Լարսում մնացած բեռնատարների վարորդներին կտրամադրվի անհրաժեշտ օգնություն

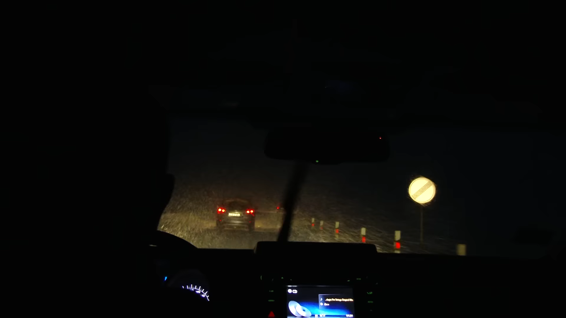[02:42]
սակայն տեղումներ ու բուկը վեր սկսվել են� Նացած հատվածը
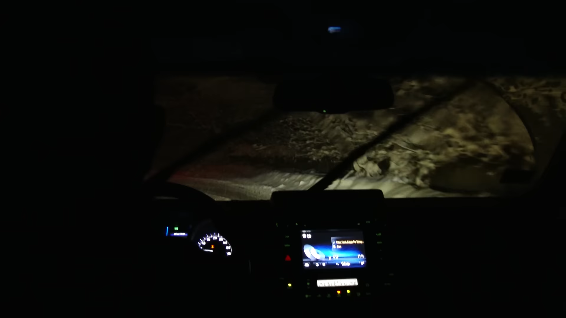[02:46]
դարձել է անանցանելի ու մեկենաները մնացել են ճանապարին։